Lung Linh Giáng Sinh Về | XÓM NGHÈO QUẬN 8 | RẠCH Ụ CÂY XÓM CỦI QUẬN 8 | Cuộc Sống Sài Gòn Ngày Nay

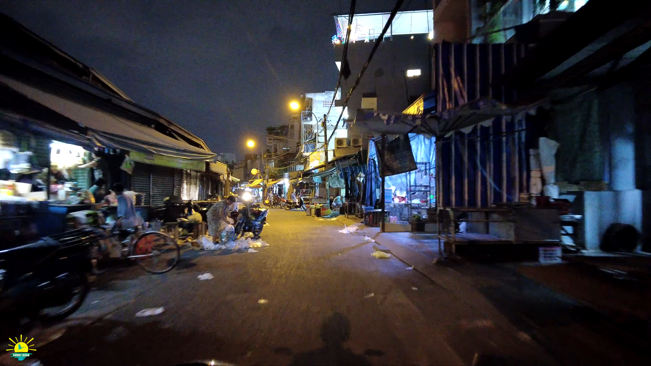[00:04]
phía sau chợ là rạch ù cây, có những người ta đi lụm ve chai.
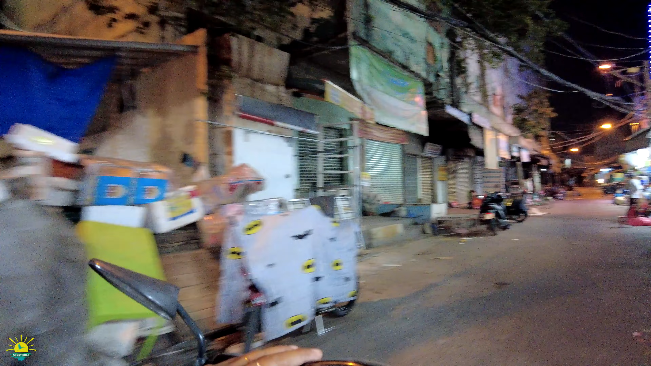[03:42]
Đây cái chợ ban đêm đây anh chị. Đối với chợ Sớm Củi thì thật sự mà nói chỉ bán ban ngày thôi, nhưng mà trong lòng chợ thì buồn lắm.
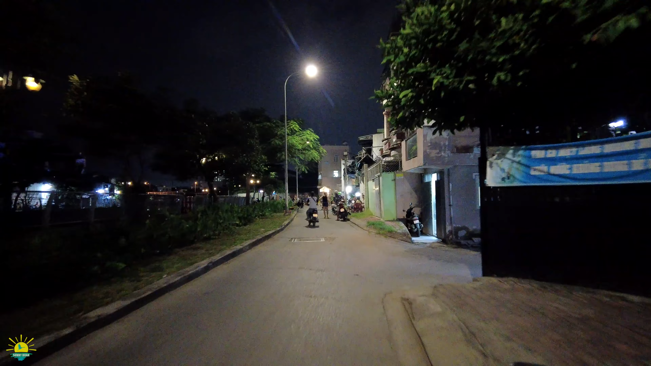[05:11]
Và bên phải thì có những con xóm rất là ngoằn ngoèo, đi sâu sâu vào bên trong.
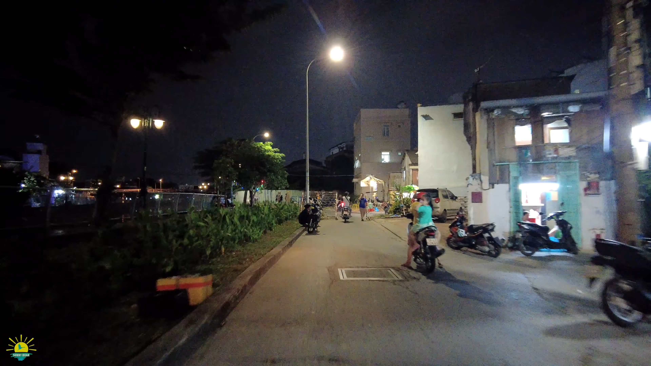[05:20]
Ở đây sao bị rào rồi.
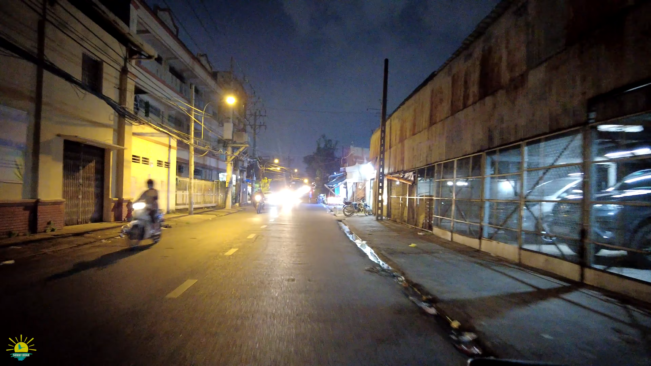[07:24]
Rồi ta đi nha, đi qua cái cầu sắt. Bên phải là nhà sàn không anh chị. Cuộc sống cầu Hiệp Ân, cuộc sống người ta cứ bám theo dòng kênh thôi là xong.
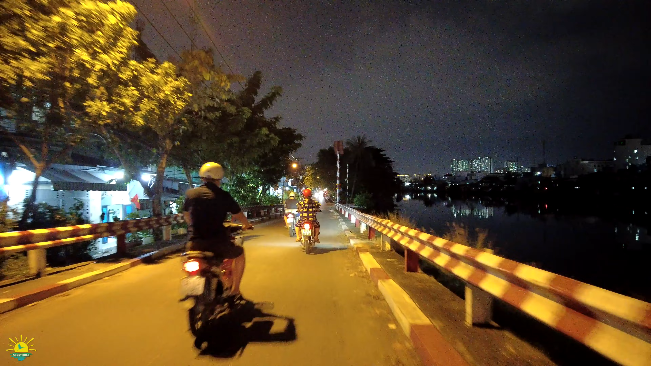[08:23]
dãy xóm nhà sàn cũng bị giải tỏa nè anh chị. Bên phải nè. Tới kia Sunny sẽ quay lại, chúng ta đi ra vào cái xóm men theo rạch Thụ Cây đó, những căn nhà là bên phải nè anh chị. Giải tỏ trắng luôn đó.
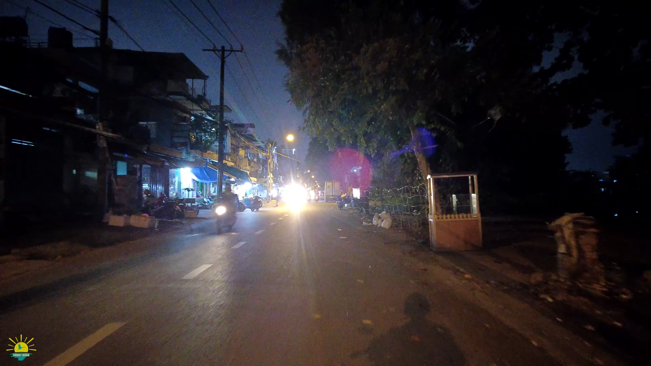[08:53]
Chúng ta rào lại cái khu vực này, ta rào lại rồi. Tới đây xin đi quẹo lại nha anh chị ha.
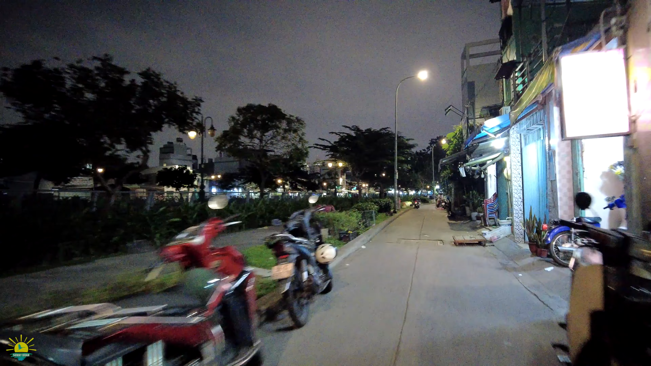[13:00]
Sunny cố gắng đi để chúng ta đi tới bến Bình Đông luôn anh chị. Bên phải thì có những con hẻm.
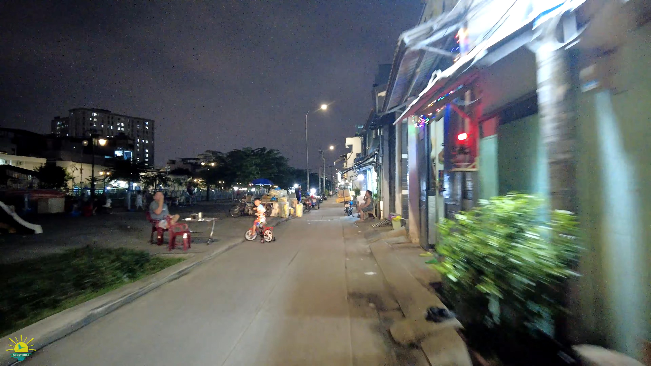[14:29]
Rồi xin đi tiếp tục gửi chị những hình ảnh và sau khi chui dưới dạ cầu Nguyễn Duy Phương và chúng ta sẽ đi mang theo mé bên trái của anh chị đó là bến Hàm Tử, bến Lê Quang Liêm và mé giữa là dòng kênh Tàu Hủ.
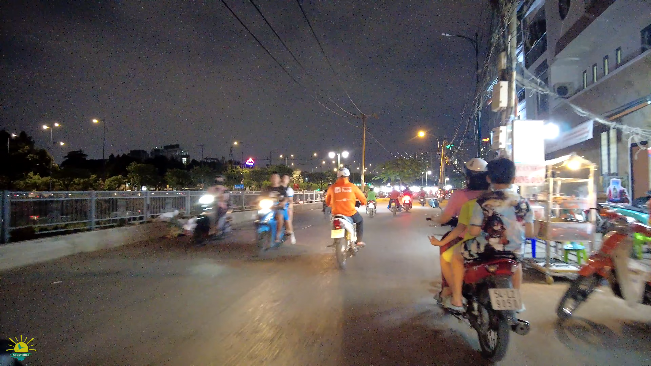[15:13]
Và ở đây thì có rất là nhiều quán nhậu mà men theo cái dòng kênh.
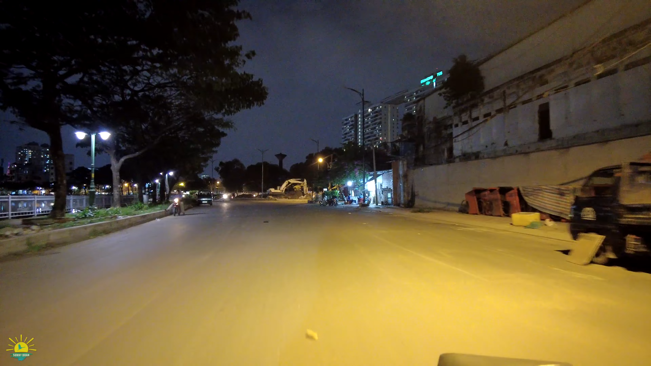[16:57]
Bên phải là con đường Hưng Phú,
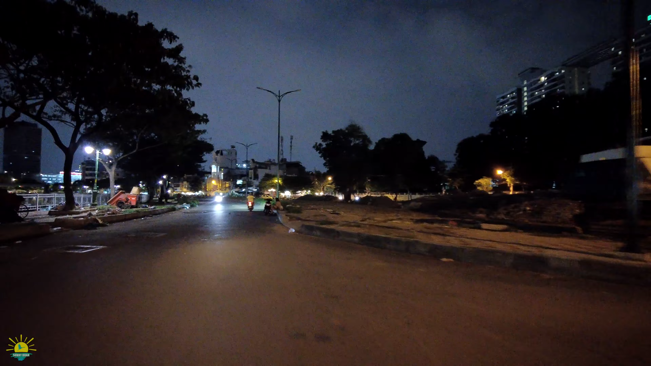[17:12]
ngay chỗ lò heo Chánh Hưng đó anh chị.
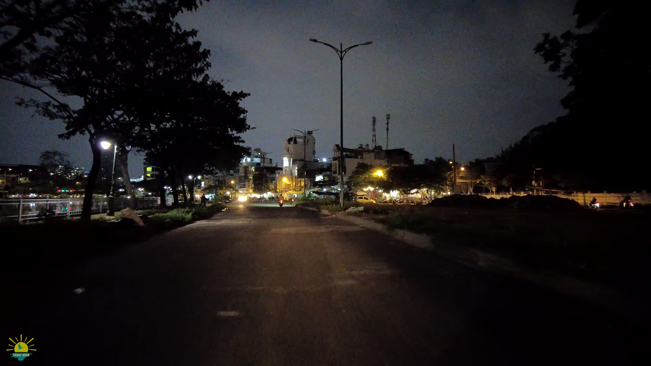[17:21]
Mé bên trái, bên dòng kia, dòng kênh tàu hũ đó là bến Hàm Tử. Đây, đứng đây lò heo Chánh Hưng ở đâu thì cũng chia sẻ với anh chị. Bây giờ nó được thay thế, mảnh đất nó được thay thế bởi một cái chung cư.